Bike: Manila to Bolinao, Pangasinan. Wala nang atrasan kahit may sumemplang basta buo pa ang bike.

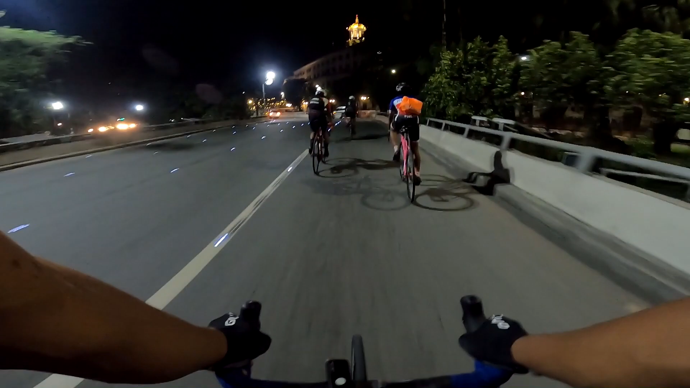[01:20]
At may gustong sumama sa atin na apat, yung isa ay nakapixie, ayan si Gerald. Sana kayanin niya.
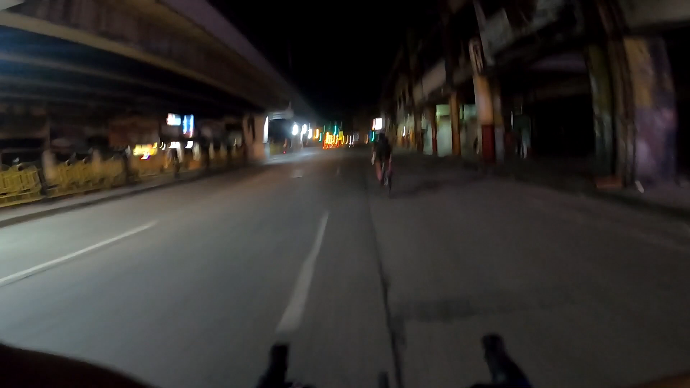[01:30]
Magmula naman sa Luneta guys, hanapin nyo lang yung LRT1, tagus niyan Monumento, tapos dire-diretso lang palabas ng Metro Manila.
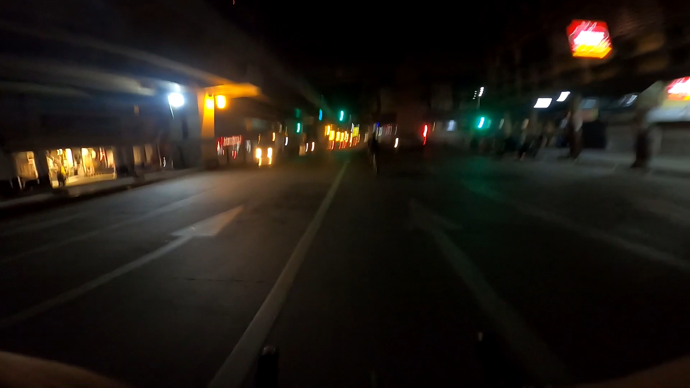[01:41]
At susugin lang yung main road hanggang sa kalagitnaan ng Giginto kasi meron doong detour papuntang Malolos, Bulacan.
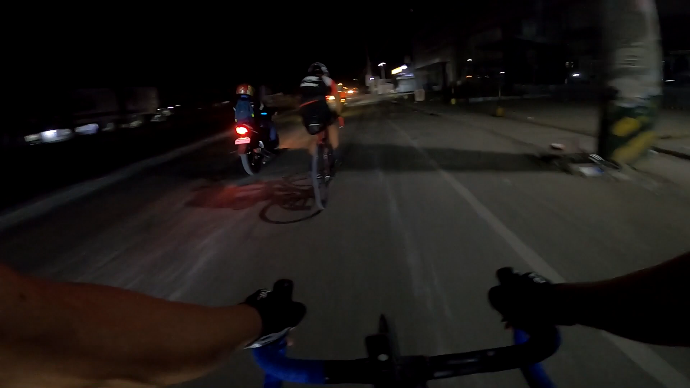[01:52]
Ayun guys, nakalabas na tayo ng Metro Manila at nandito na tayo sa unang bayan ng Bulacan, ang May Kawayan. At ito ang isa sa pinakamatandang bayan ng Bulacan na nagsimula noong
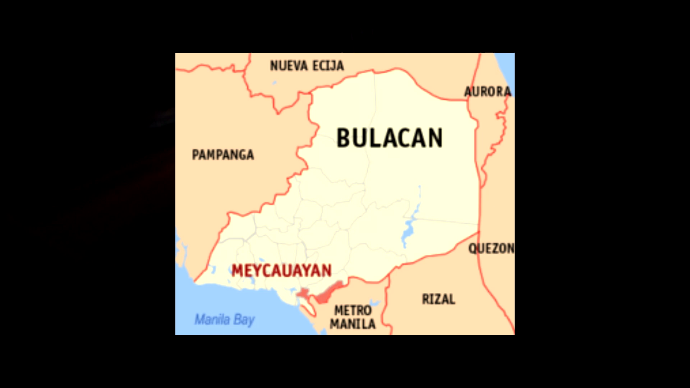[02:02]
1578.
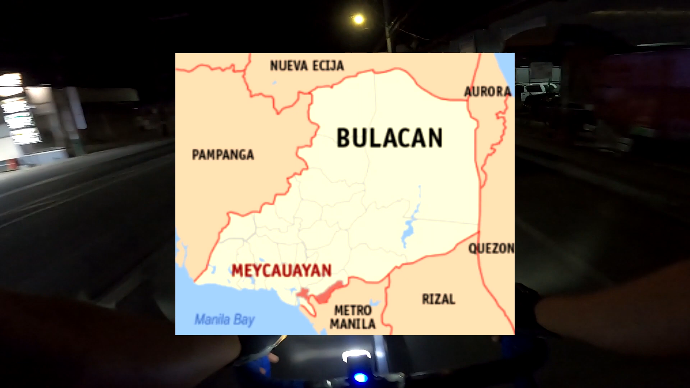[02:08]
At kaya ito tinawag na May Kawayan dahil may isang lugar dito na puno ng bambu o kawayan. Ang mga matadaanan natin guys na bayan ng Bulacan ay itong May Kawayan, Marilao, Pukawe, Palakgas, Giginto, Malolos at Kalumpit.
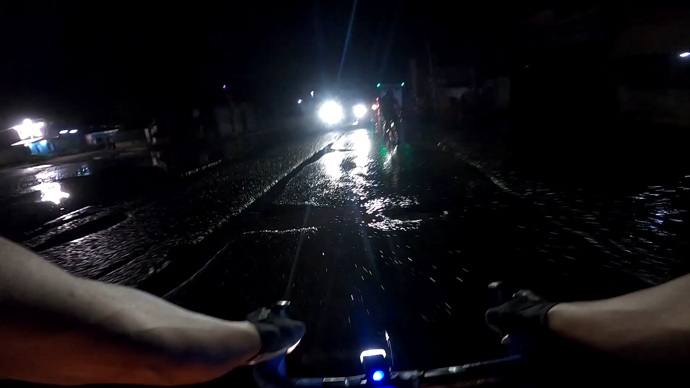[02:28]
Dito guys sa parte ng Bulacan, sa Balagtas,
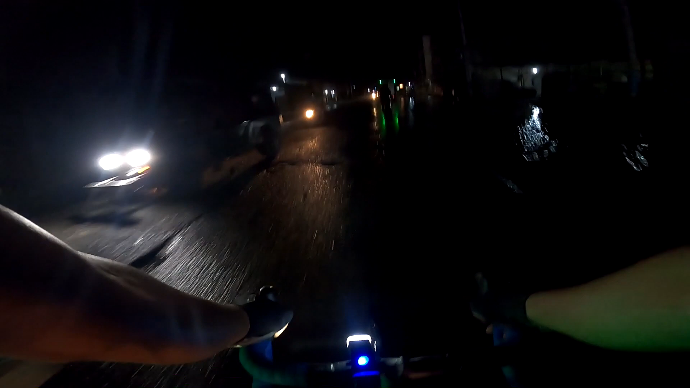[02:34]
dito ay pinakaayo ko dumaan dahil sa part na ito, palaging baha.
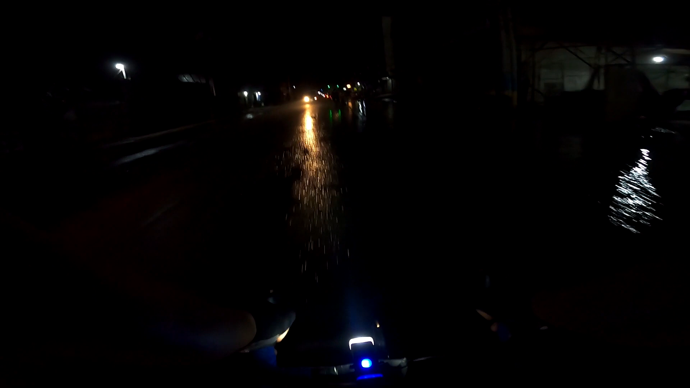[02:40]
Tapos sira-sira pang kalsada, kaso wala tayong no choice, mahirap na humanap ng ibang daan.
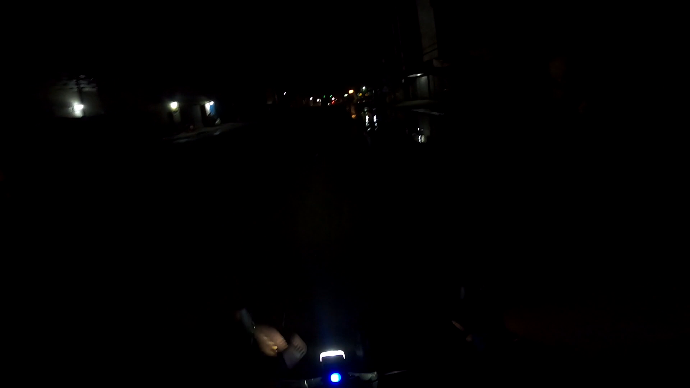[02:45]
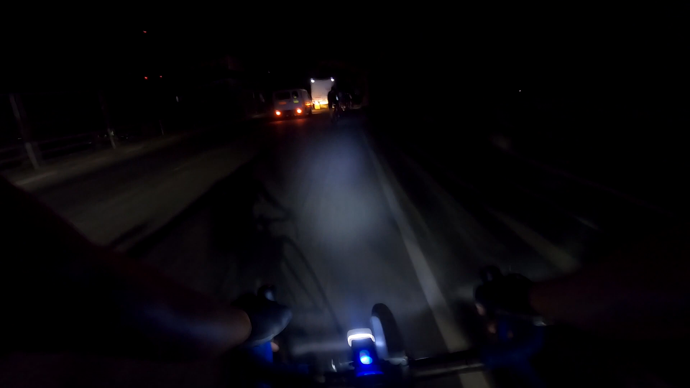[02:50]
Ito yung sinasabi ko sa inyo guys na may detour. Dati naligaw ako dito at napunta ako doon sa sentro ng Giginto. Kaya kung gusto nyo pumunta ng Malolos, dapat huwag kayo dediretso. Paglampas nyo ng tulay, kakanan, then detour na yon papunta ng Malolos.
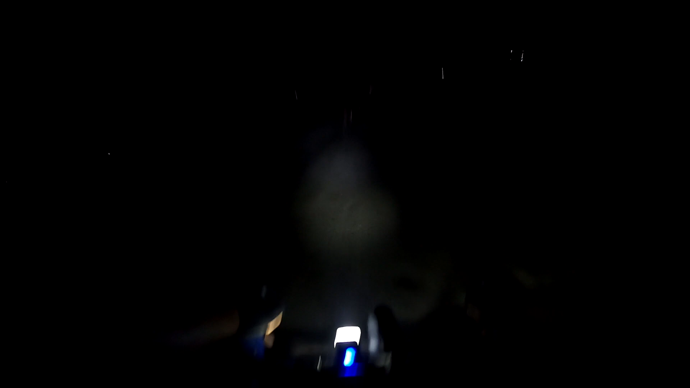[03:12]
At sobrang dilim dito, kailangan may ilaw talaga at hindi uubra yung quago technique ng iba.
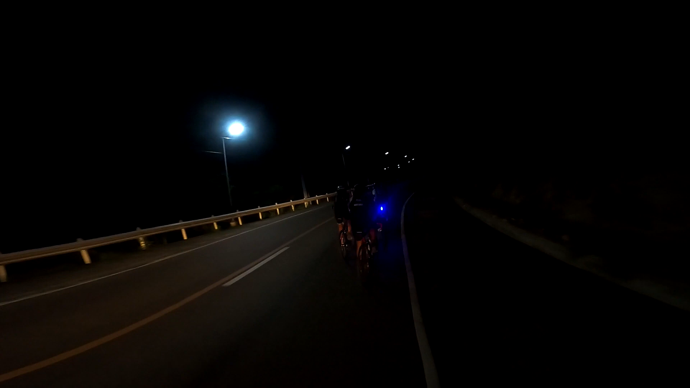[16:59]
At maganda dahil may ilaw sa gilid. Kahit gabi na, kita pa namin yung daan.
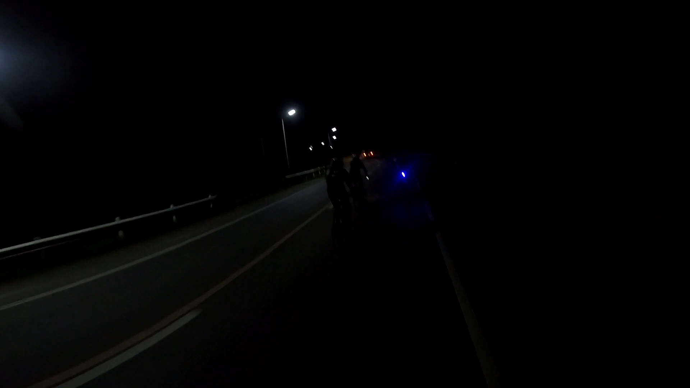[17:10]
Tapos, kapag dadaan ka, mayroon siyang moving sensor na papalakasin niya yung ilaw. Salamat naman sa Diyos at nakarating kami ng ligtas. At nandito na tayo guys sa Bulinaw.
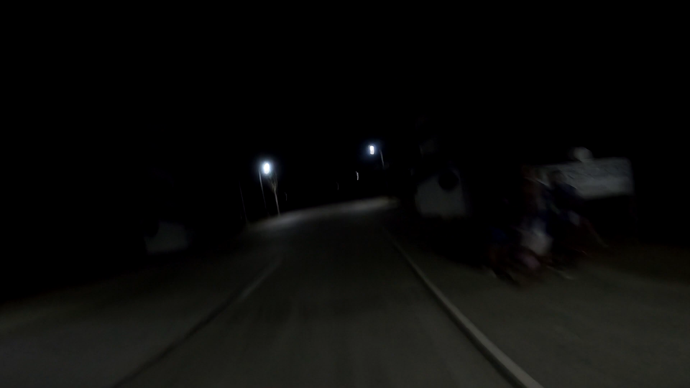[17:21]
At yung landmark nila ay hindi arko, kundi dalawang lighthouse dahil dito ay maraming lighthouse.